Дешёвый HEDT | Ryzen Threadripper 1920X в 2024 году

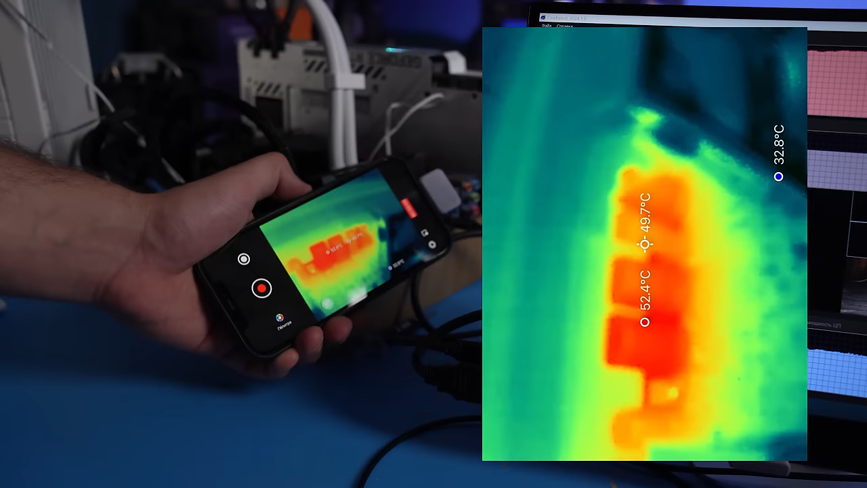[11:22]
On screen: spot 49.7°C, max 52.4°C, min 32.8°C
Спасибо массивным радиаторам с теплотрубкой. Нагрев не превышает смешные 65 градусов.